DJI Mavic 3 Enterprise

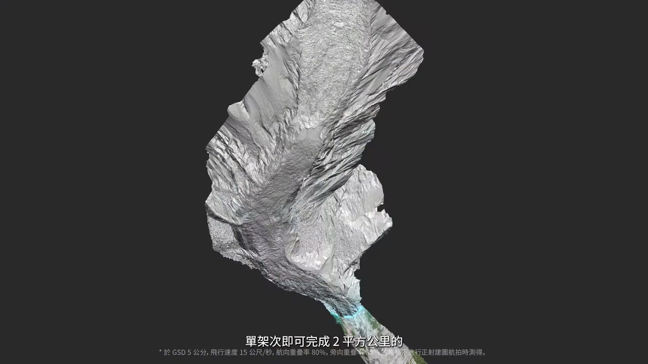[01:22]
area in a single flight all
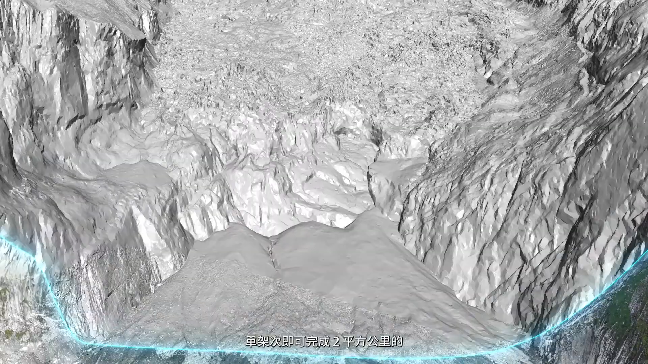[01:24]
without the need for ground control points
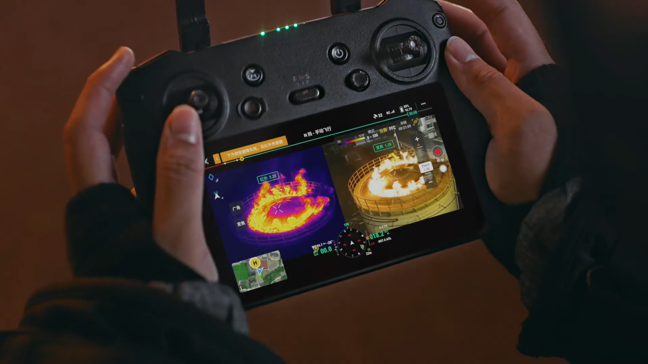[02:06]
efficiency by scaling both thermal and vision cameras at the same